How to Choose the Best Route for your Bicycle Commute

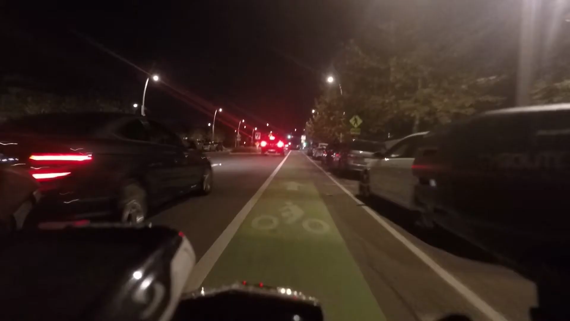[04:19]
There are bike lanes now, by the way, that have kind of that buffer zone for parked cars to open their car doors.